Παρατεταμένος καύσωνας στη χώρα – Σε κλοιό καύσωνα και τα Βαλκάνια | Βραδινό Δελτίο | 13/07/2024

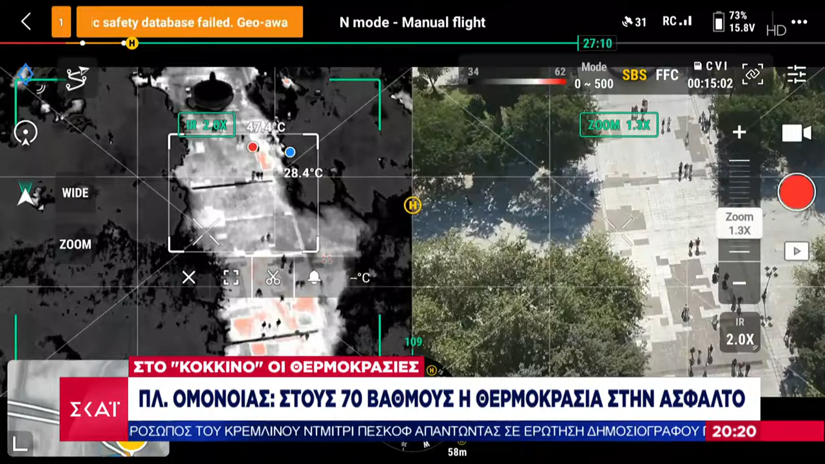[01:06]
Στην πλατεία ομονίας η θερμοκρασία στην άσφαλτο αγγίζει τους 70 βαθμούς.
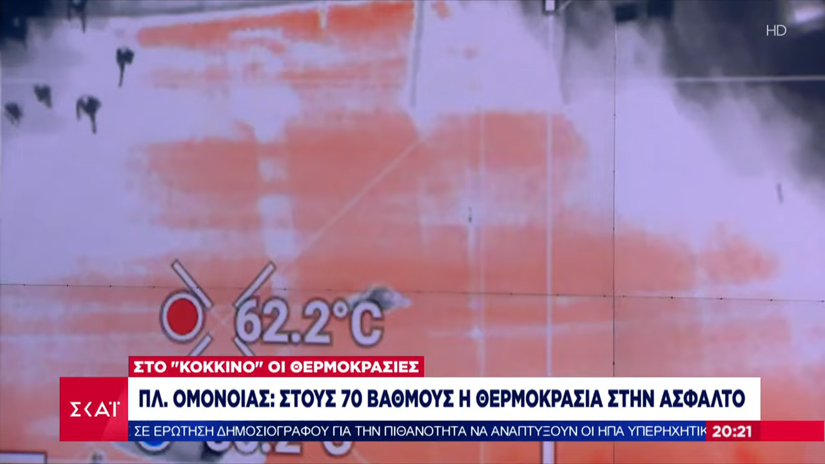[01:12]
Πάρα πολύ δύσκολο. Καπέλα δεν μπορείς. Δεν βολεύεις δουλειά.